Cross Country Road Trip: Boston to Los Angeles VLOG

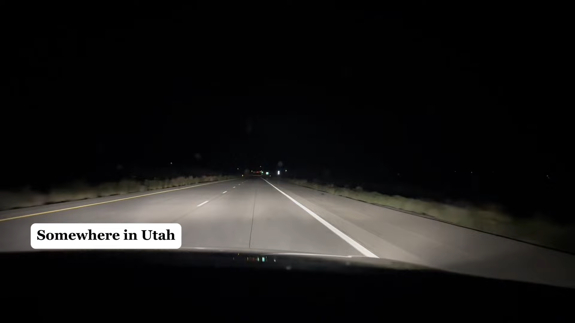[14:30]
we took the exit and learned that we would just be on this dirt-ish road forever parallel basically to the highway. And it looks a little like, hey, you don't want your car to break down here. It also kind of basically just looks like we're on the moon. And everything just looks so eerie.
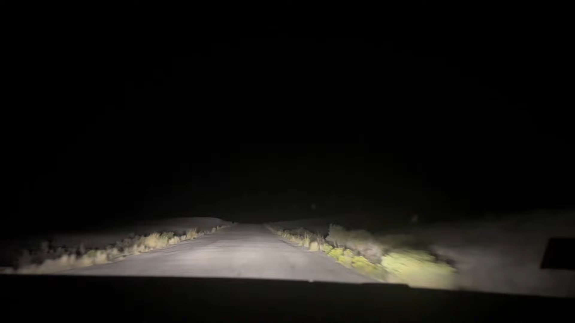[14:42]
Like when we pass by these camper vans, which there's nothing wrong with those. They're just vehicles. It basically seemed like, huh, this could be our last few seconds on earth. And nothing happened during this night in Utah, but Utah is dark. Really, really dark. Good morning. We came in late last night from Colorado.